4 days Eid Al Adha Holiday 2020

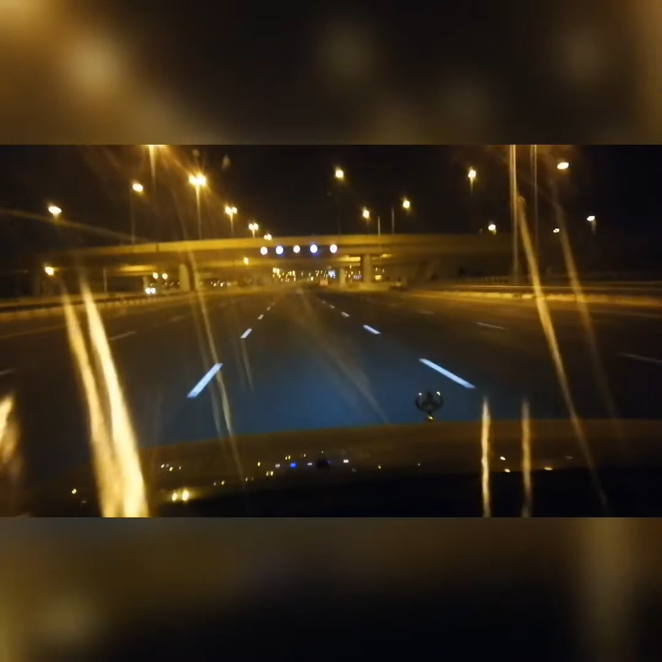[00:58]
So ito chokra ng daan dito, papunta ng Said, Sea Line Beach. Huh?